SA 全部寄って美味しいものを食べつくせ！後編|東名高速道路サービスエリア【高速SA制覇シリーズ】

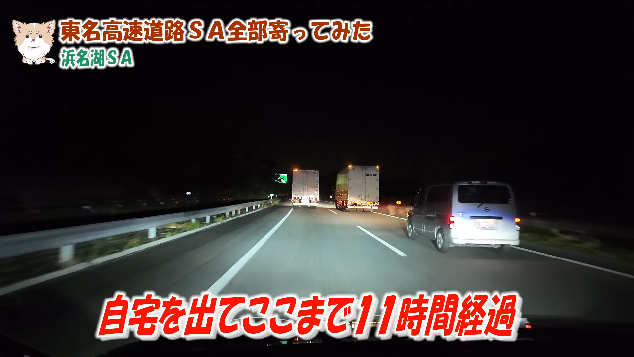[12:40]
はい、今、自宅を出てここまでで約11時間ぐらい、8時半に出て今7時半なんで、今11時間ぐらいですね。あのサービスエリア寄るっていう企画は一個一個時間、今回私たち取っちゃう方なんですけど、まあ、それをやっちゃうとこうなりますっていうことが証明されました。 でもいつもそうじゃん。
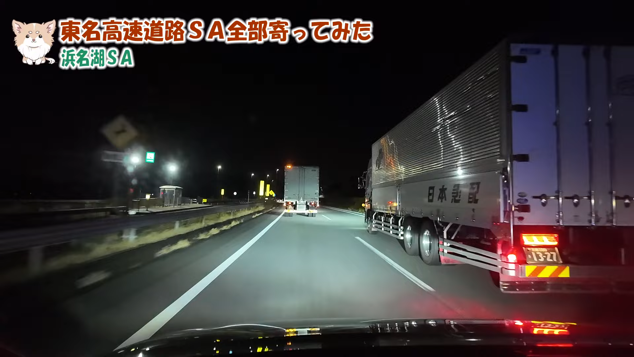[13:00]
そうだね。まあいいよいいよ、とりあえずね、あの行ったところでまたね、いろんなところがあったんで、いろんなものも見れたし、はい、欲しいものにも出会えたんで、全然苦にはなってないんですけどね。あの忙しい時はこういうことやっちゃいけません。はい、1日かけて全部見ていこうっていうのんびりタイプだったらこれでいいと思います。はい、ということで浜名湖サービスエリア、もう少々で到着です。
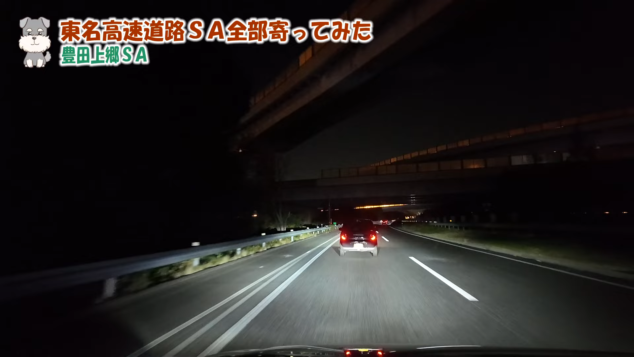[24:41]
トヨタ上郷サービスエリアですね。どのサービスエリアもね本当に素敵でした。はい、共通して言えるのはトイレが綺麗。 まあ、本当に透明高速道路はね、
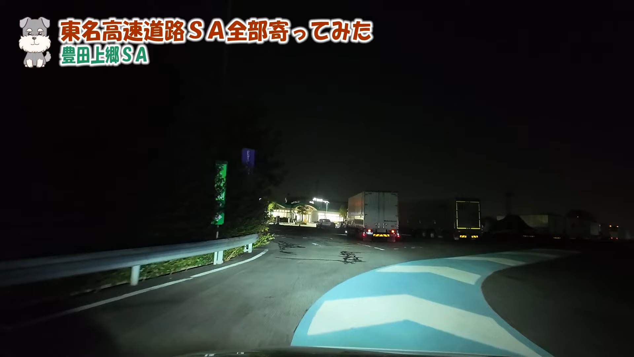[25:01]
透明高速道路は本当にトイレが綺麗、本当にねいいよね。
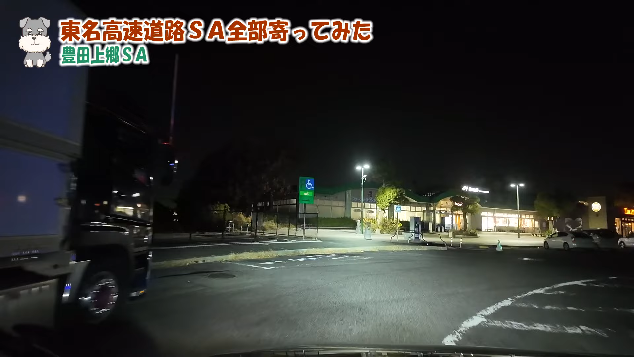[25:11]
トヨタ上郷サービスエリア、ここだね。はい、ということでトヨタ上郷サービスエリア到着しました。